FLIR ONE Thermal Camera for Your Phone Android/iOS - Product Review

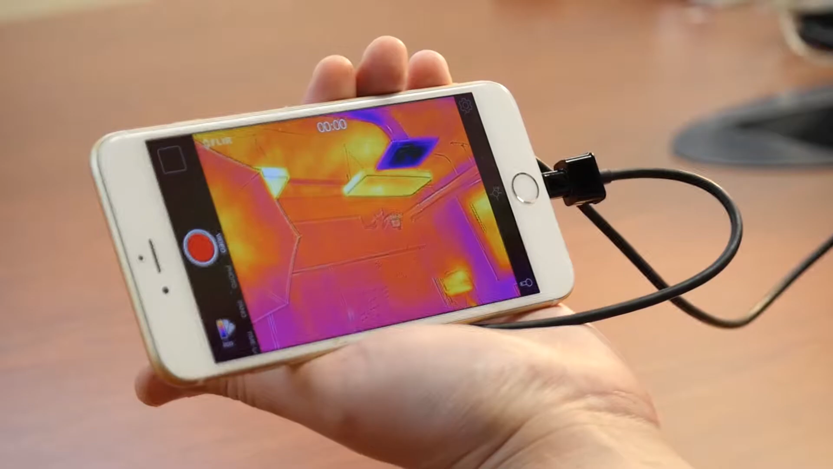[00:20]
It also includes FLIR's proprietary MSX technology.
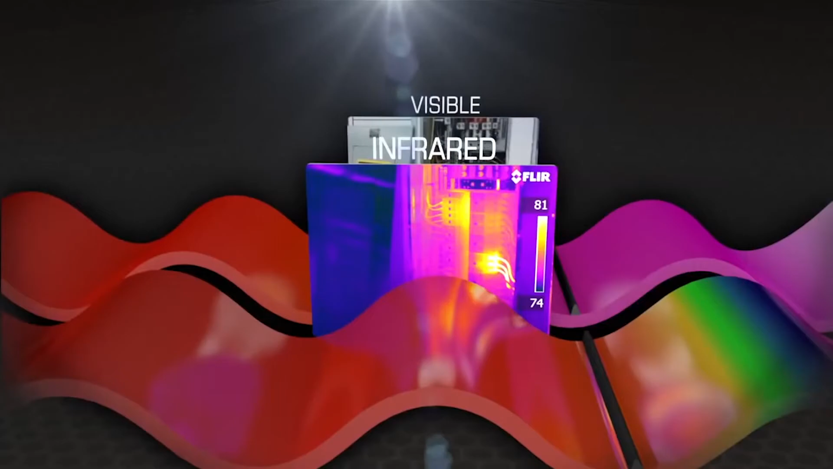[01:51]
I'm going to throw the main breaker or any breakers that have been turned over, but then I want to do a quick thermal inspection. And with FLIR's MSX, you're able to actually read which breakers may be overheating.